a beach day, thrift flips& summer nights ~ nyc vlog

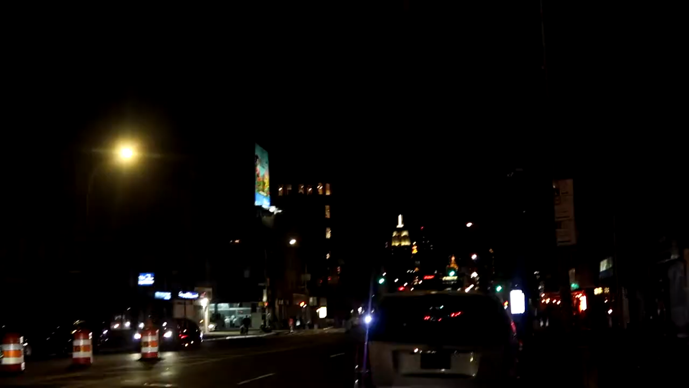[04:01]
Look at that beautiful city in the view. Beautiful New York.